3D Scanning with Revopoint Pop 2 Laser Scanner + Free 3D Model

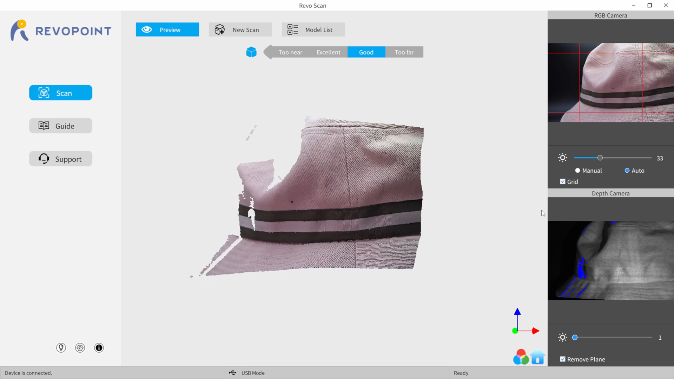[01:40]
So what you're seeing right here is the Revo Pop software, and this is the scanning software. So they make a Revo Pop scan and then make one that is a studio,
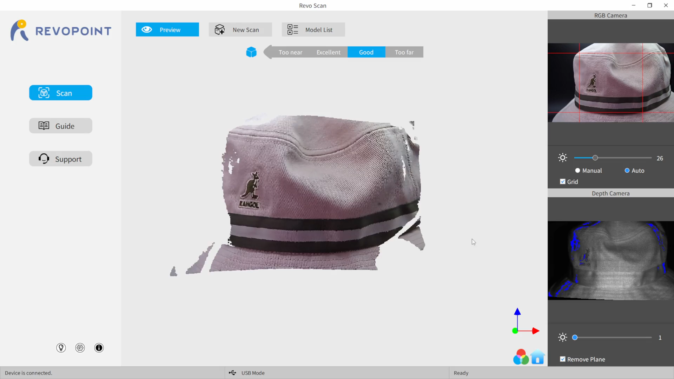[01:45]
which you can bring in either your point cloud or your mesh into to do further manipulation to your 3D model, whether it's closing holes or if you're bringing two objects together, like if you scan the top or the bottom, etc.
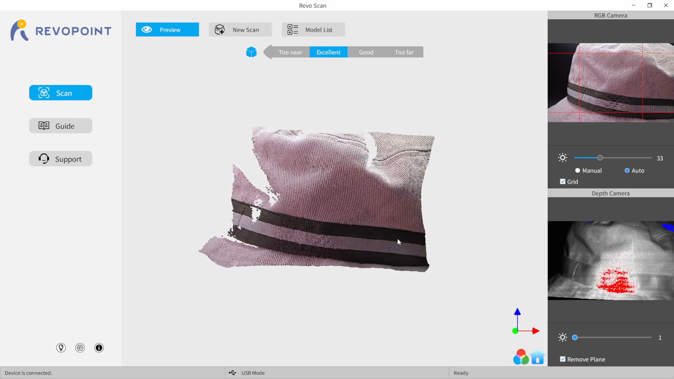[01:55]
What I'm going to be showing here is how I scan the hat. I figured out a good way.
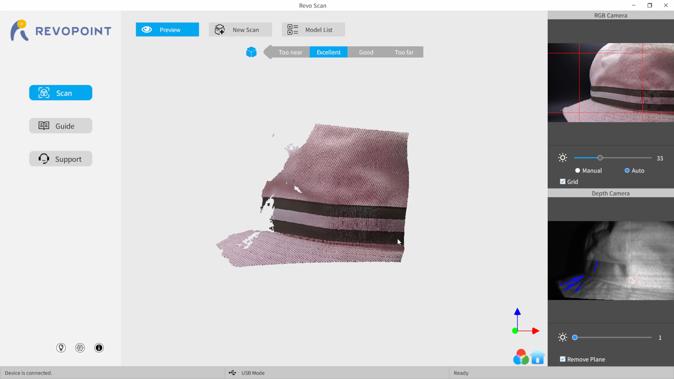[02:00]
I had my lightbox set up and everything, as you saw when I first started the video.
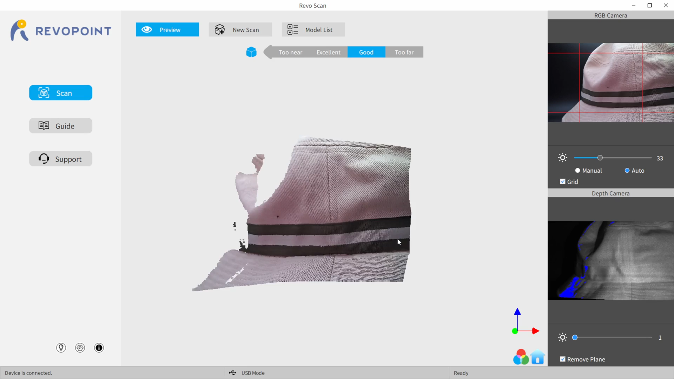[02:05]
And now I'm just going to show you guys the scanning process. And so what you're seeing right here is in the top right window, you're seeing the hat.
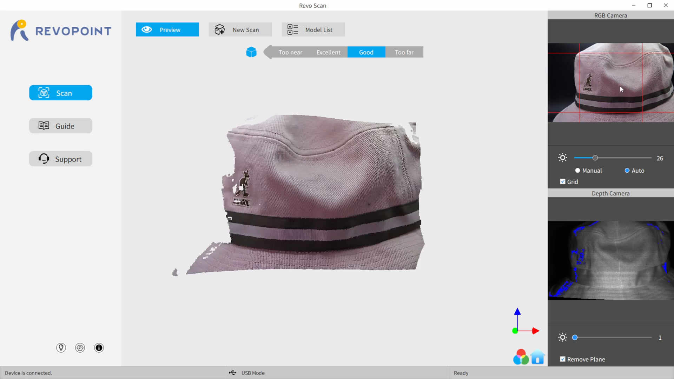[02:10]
This is actually the video that's playing through the 3D scanner.
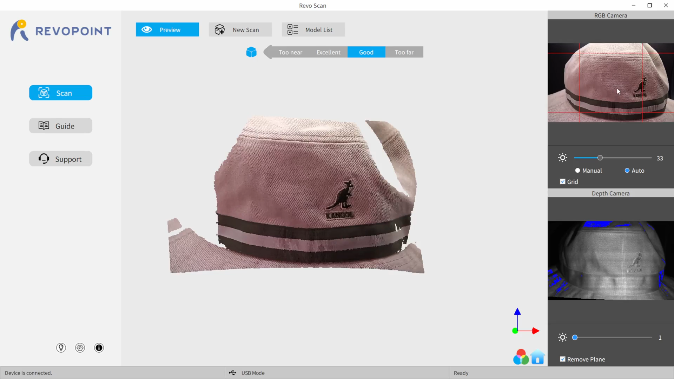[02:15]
In the bottom right, this is showing you kind of what's picking up in the infrared sensor there.
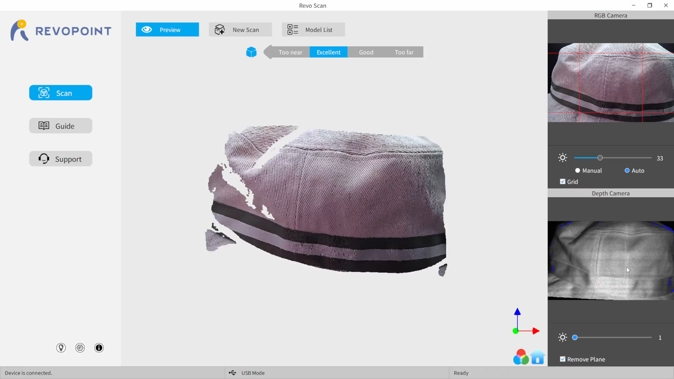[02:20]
And then down here, you see we have adjustments here, and which I'll go through these here in a minute. But what we first want to do is create a new scan.
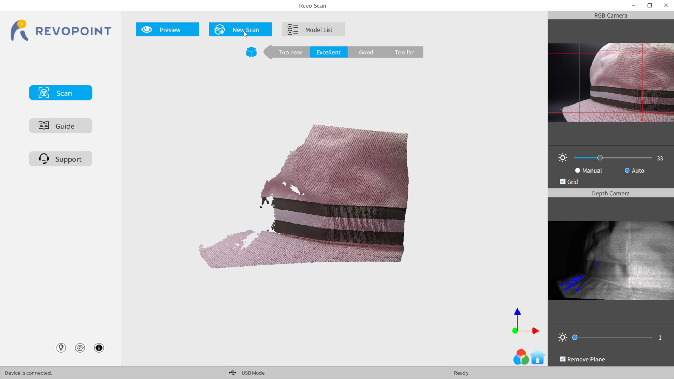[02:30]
So I'm going to come up here, the way it says new scan, click on this. And we have a different variety of different options here. I'm going to use the high accuracy scan. We have several different scan modes here.
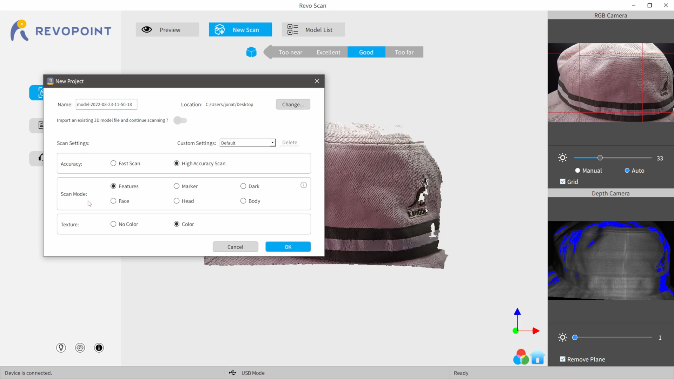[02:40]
I'm going to be using feature because this hat has a lot of good, you know, tracking points on it because it has the cloth material, it has the stripes, it has the logos, and it picked everything up really well.
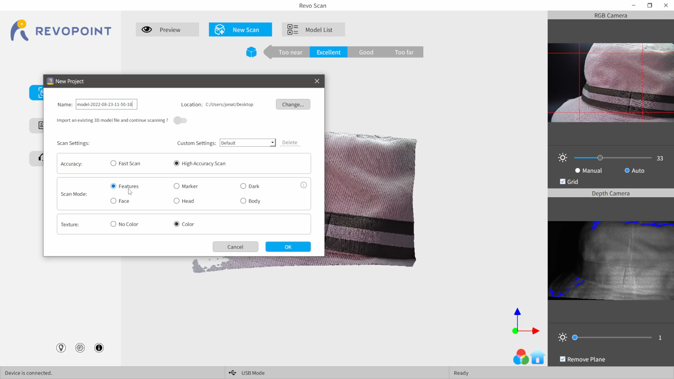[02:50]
And so I'm going to do color because I want to bring in my textures.
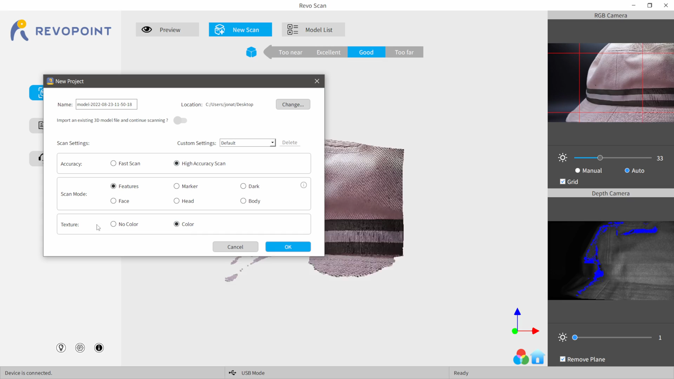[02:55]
If you only cared about getting a mesh, you would do no color, but I'm going to do color. So I'm going to click OK.
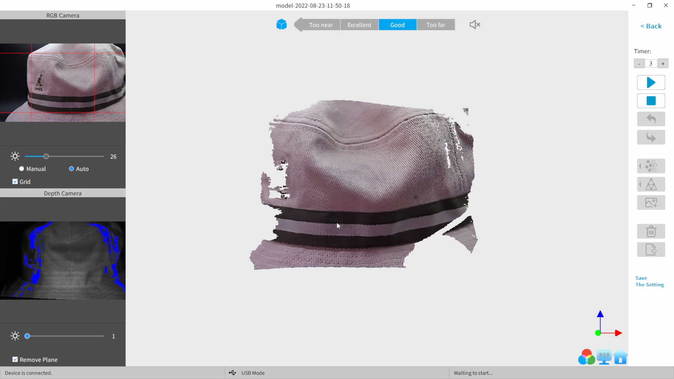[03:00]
And now this brings us up to where we can start making our adjustments before we do our scan.
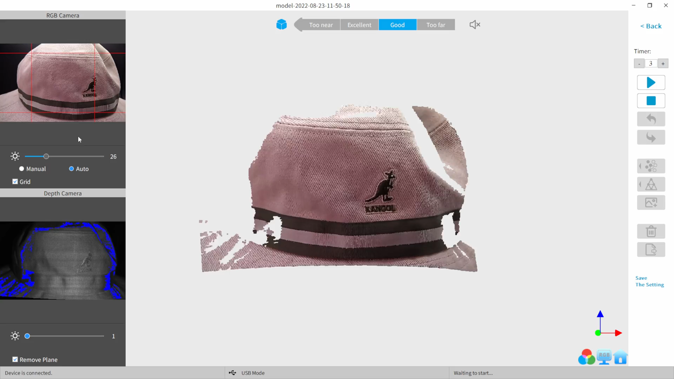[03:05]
So right here, I'm going to actually, this is our exposure, and this is what's going to pull in our texture.
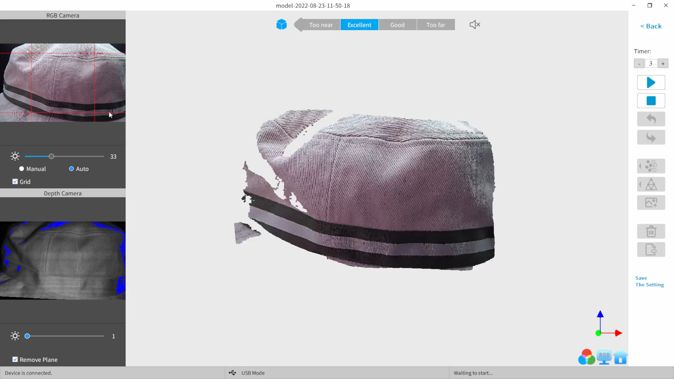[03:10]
So however our exposure looks inside this window is the quality of texture that we're going to get. And so I don't want to have it too overexposed. And I don't want to have it on auto because oftentimes that will kind of miss up the texturing process and give you like different highlights and dark spots where you don't really want them.
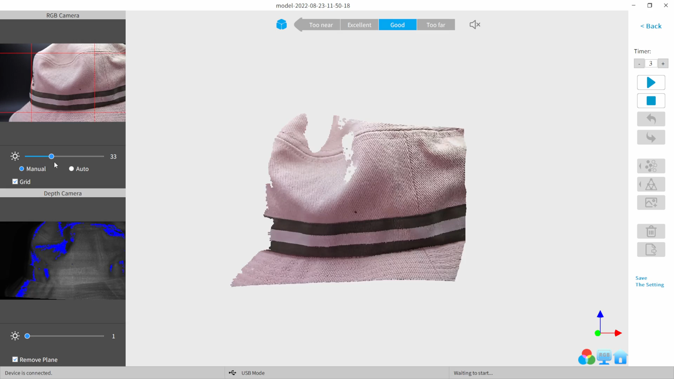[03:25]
So I always like to keep it manual. Plus I have controlled lighting with my light box and my other light behind the light box.
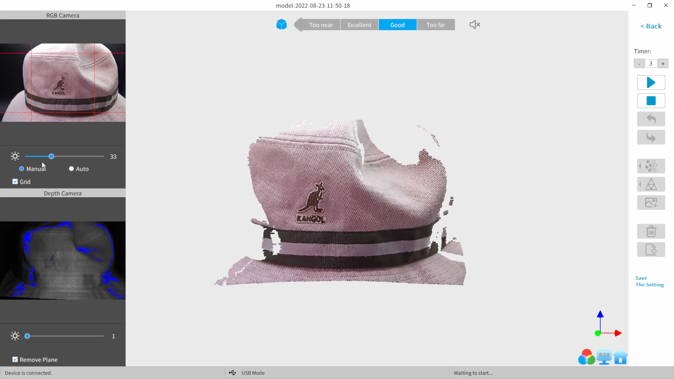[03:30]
And so down here, this is where we're going to see the information for our point cloud.
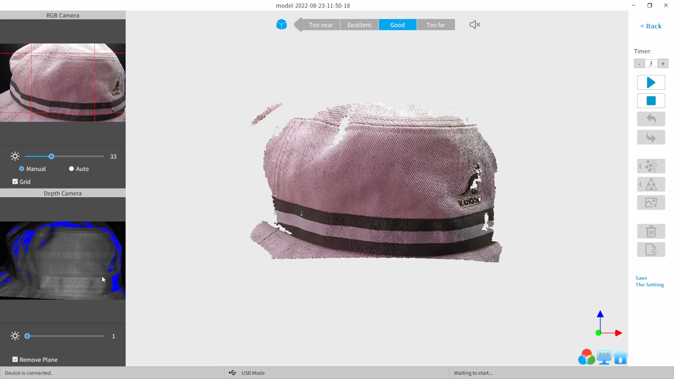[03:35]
As you can see inside of our scan window here, this is actually scanning on the fly.
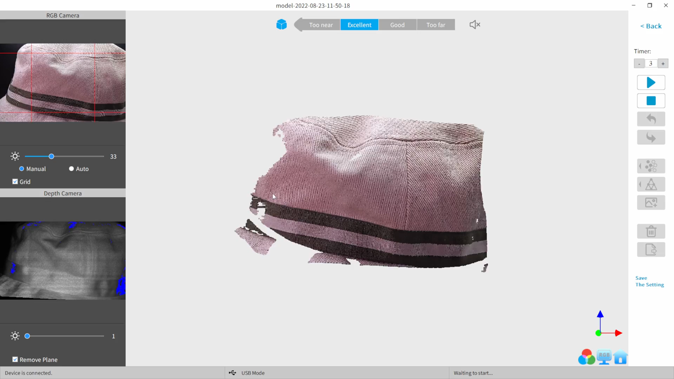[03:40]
And we're getting a pretty good pull in from my infrared scanner. But I'm actually going to move this up a couple of notches. I think about three.
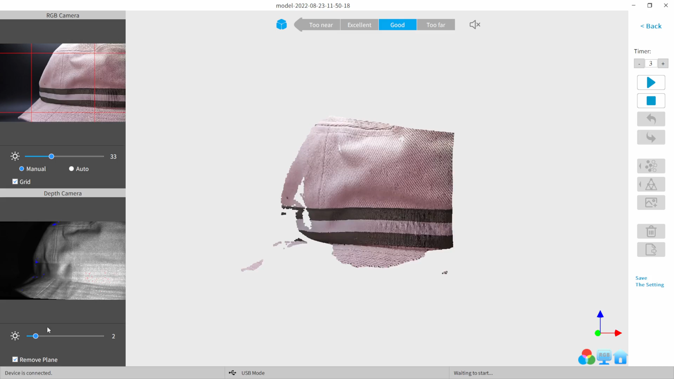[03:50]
Because it's to my understanding, if you see red, that's going to bring in a better scan for you because it's actually pinging. It's all using infrared. It's not using photos or anything like that. And so the higher the red area, I think the better to scan. I'm still a noob at this stuff.
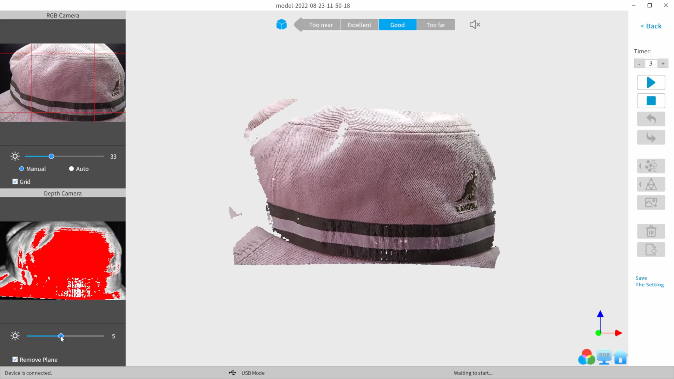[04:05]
So I'm still figuring this stuff out as I go. But I think this is going to give us a good scan right here.
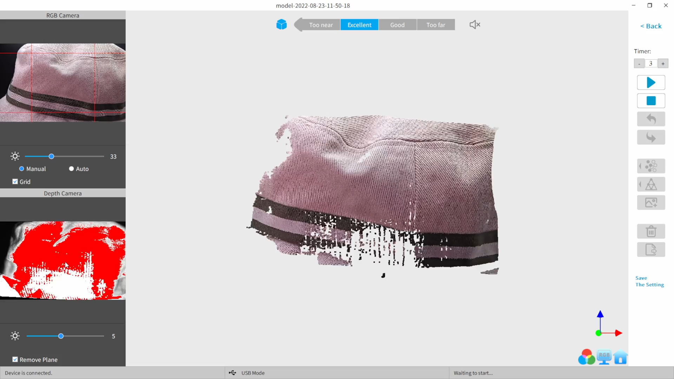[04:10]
And down here in the right hand corner where you see like this little color splotch.
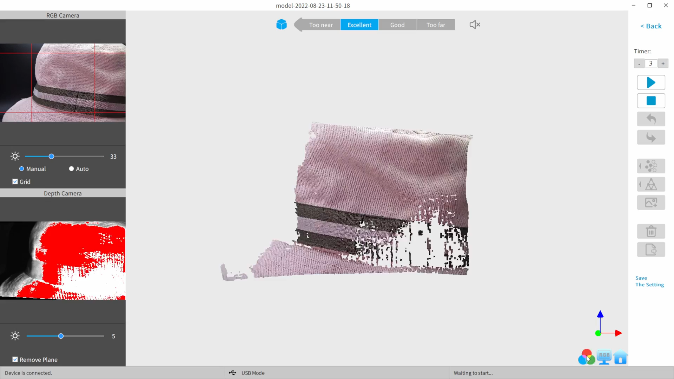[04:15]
If you click on this, this will actually just show you the 3D model that you're going to get there.
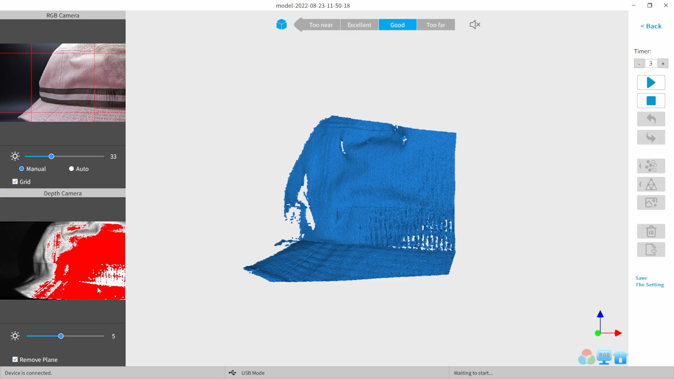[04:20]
And it looks like I am good to go. So I'm going to click back on this.
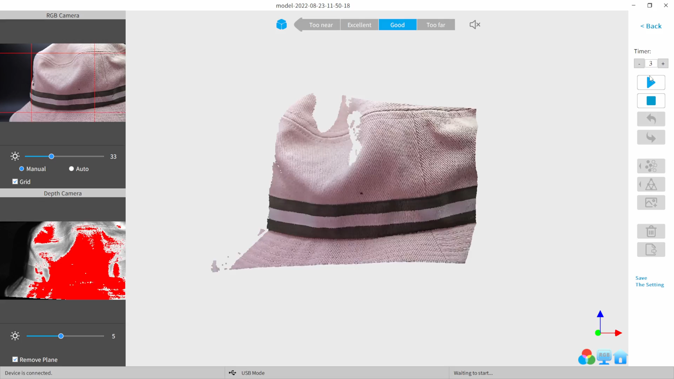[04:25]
And then I'm going to put this timer right here in the upper right hand corner up to five.
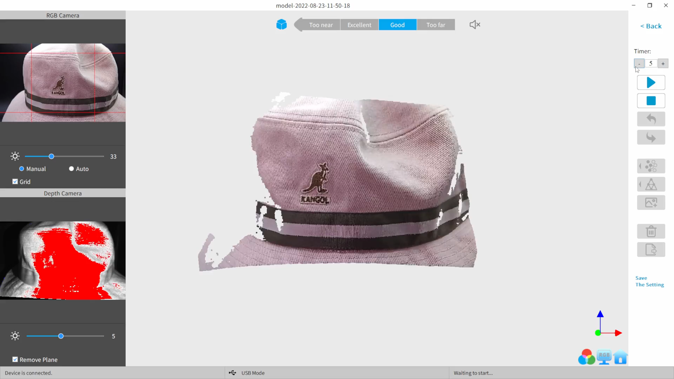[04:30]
Because I'm going to actually hand scan everything in here. Like right now, it's on the tripod, as you can see in the video. But I found the best way for me was when I was actually holding the scanner and manually going around the hat and everything.
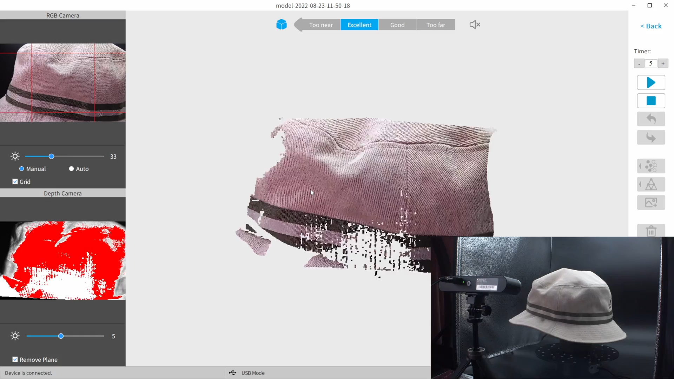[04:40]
Because it's continuously picking up the tracking points on the fly.
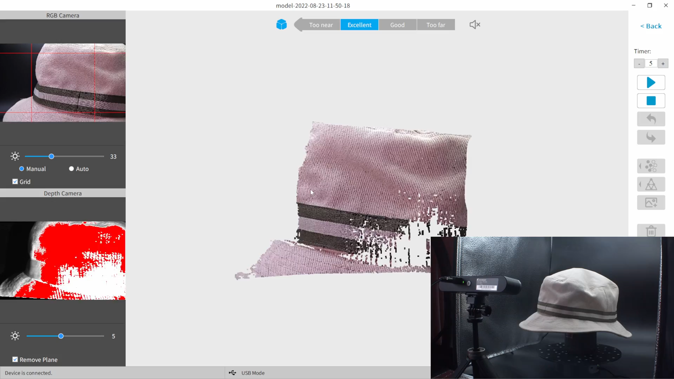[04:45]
There is a method to where, you know, you hit your play button here, you can pause it, and then you can reposition the camera.
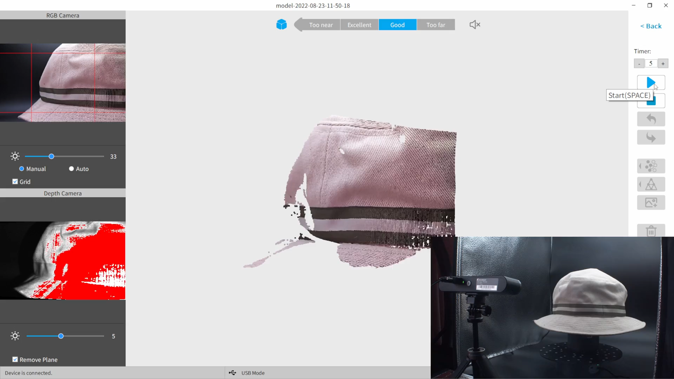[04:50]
But for me, I found I got optimal results when I just let everything go through on one playthrough without pausing at all.
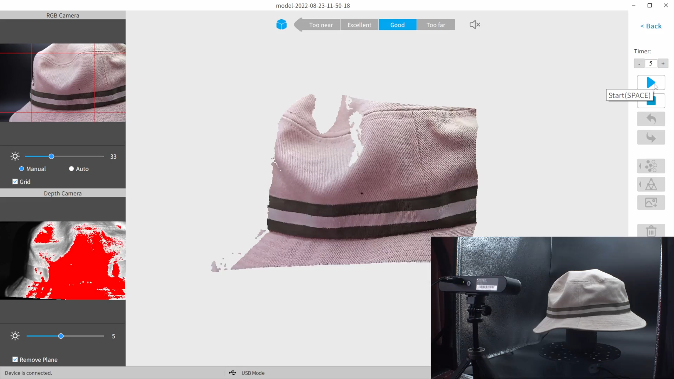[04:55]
So what I'm going to do now is click the play button right here.